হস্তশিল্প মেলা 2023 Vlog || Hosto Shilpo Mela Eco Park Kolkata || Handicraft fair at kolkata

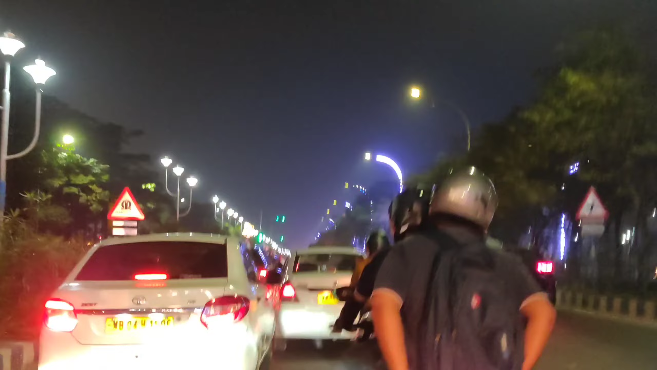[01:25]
আর এই দেখো এত ভিড়, ভিড়টাকে কাছে আমরা চলে এলাম মেলায়।